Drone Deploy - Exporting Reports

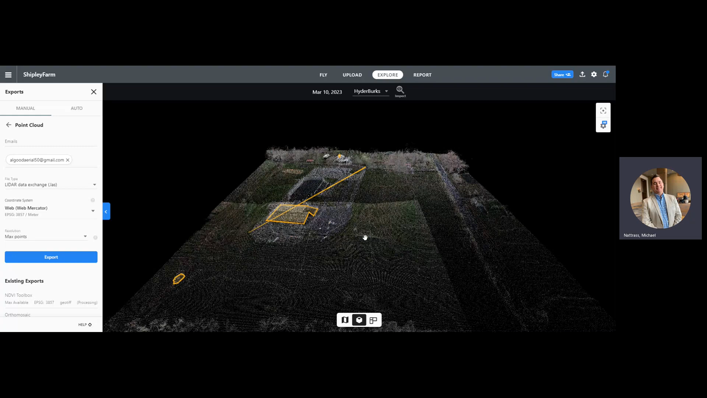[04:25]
i didn't get to show you that this uh this 3d point cloud model that can be made and i feel like i'm going to have us do some of that uh what we can use some elevations and just some different uh 3d point cloud is is awesome i'm not
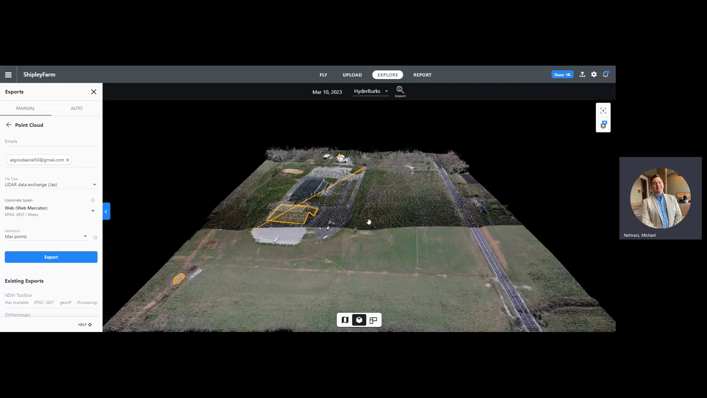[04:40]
super familiar with it i'm just familiar with how awesome it is all right
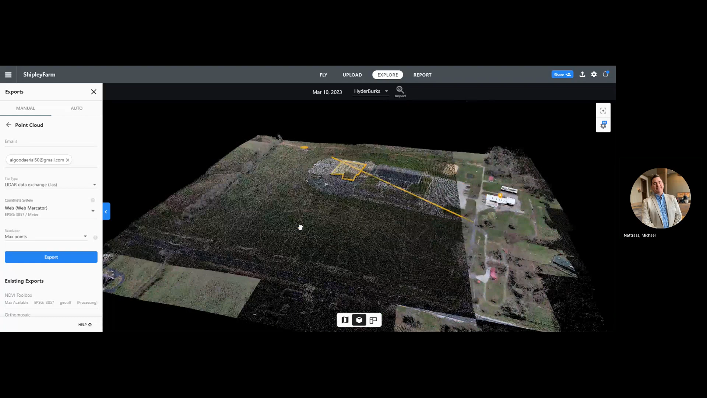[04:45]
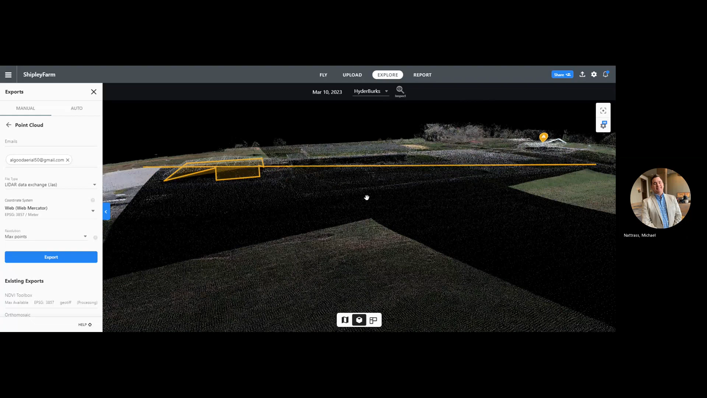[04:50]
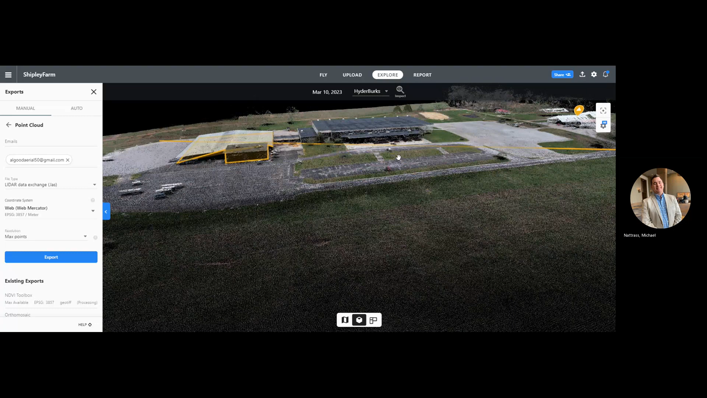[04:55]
and so that each one of these
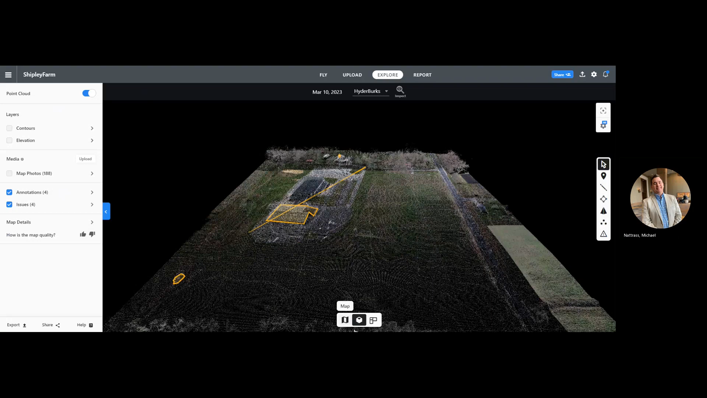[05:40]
um what i did is i came down here at the bottom we have our map and then we have our 3d model and within that you can zoom in and see
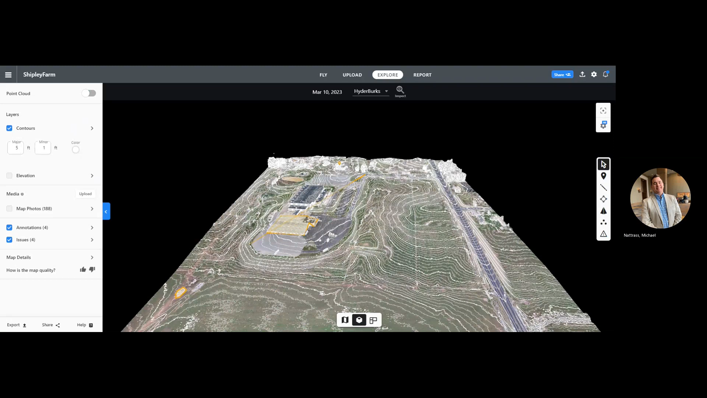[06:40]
uh this is kind of trying to simulate what would occur if you were using lidar to the best that it can right so even just with a consumer drone like the mavic air 2s uh
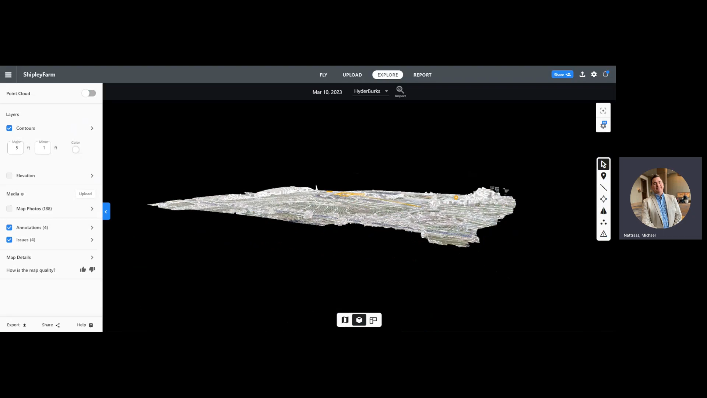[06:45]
we are able to create a map a digital elevation map
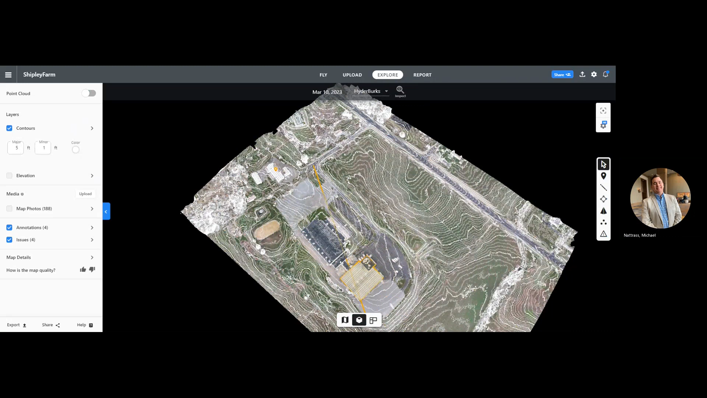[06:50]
at least pretty close